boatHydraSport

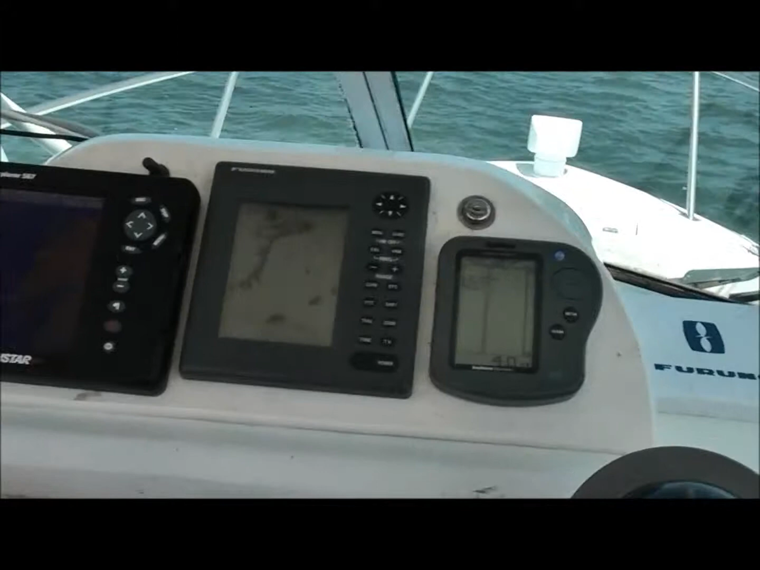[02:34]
Full electronics, North Star 567, chart plotter, Furuno
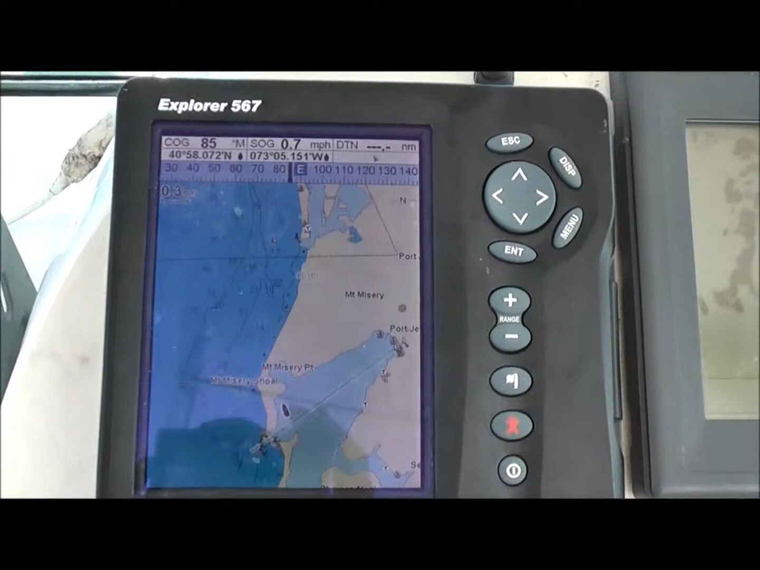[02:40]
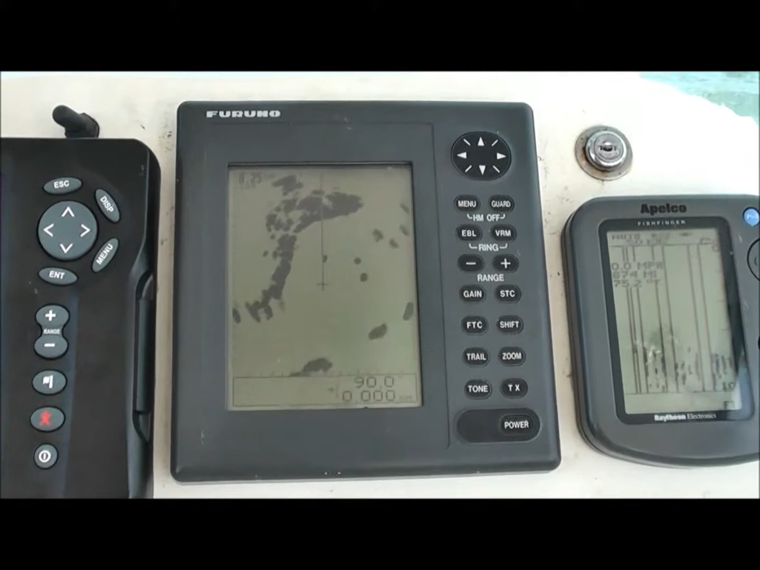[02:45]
1723, I believe, and a Raytheon 365 fish finder.